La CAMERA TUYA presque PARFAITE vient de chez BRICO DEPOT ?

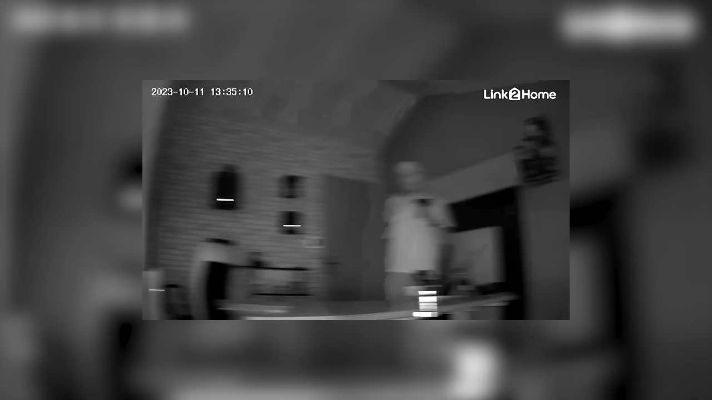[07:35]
3-4 mètres on a quand même du mal à voir mon visage ouais